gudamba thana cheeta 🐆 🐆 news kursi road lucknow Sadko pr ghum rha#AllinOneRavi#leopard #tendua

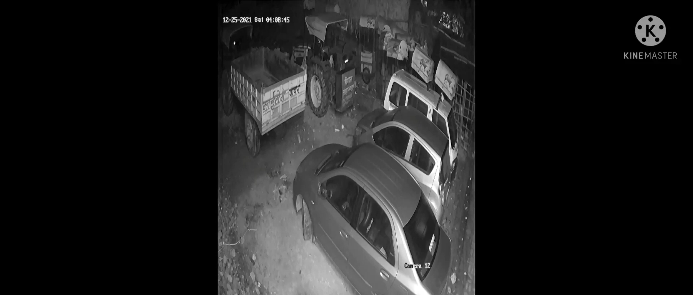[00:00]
और यह देखिए अपने लखनव में लैपर्ड का कहर गुड़मा थाना लखनव कुरसी रोड वीडियो को गौर से देखिए अंत तक देखते जाईएगा अभी जस्ट गंटा पहले की खबर है यह पूरा के लिए दिखाई देगा इस पर अब लोग को देखिएगा कितनी एक नहीं तीन-तीन की खबर सुनने में आ रही है लेकिन एक कभी कंफर्म हुआ है